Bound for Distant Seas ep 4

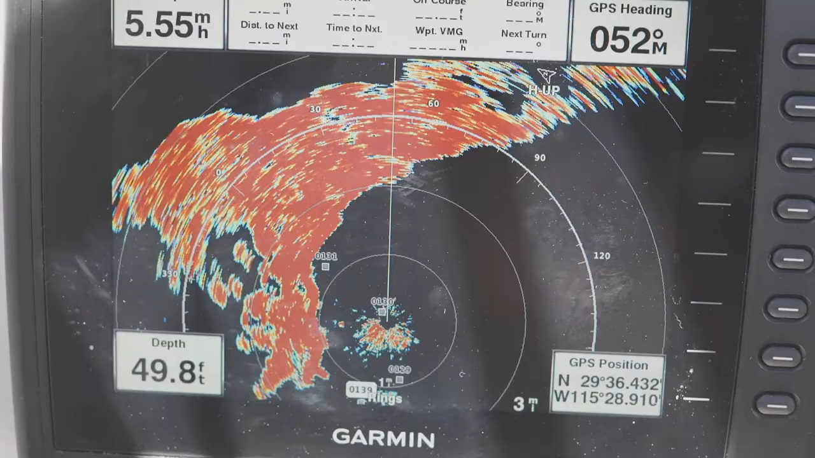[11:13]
The readout on the radar gives me a digital representation of Baja Mexico coastline.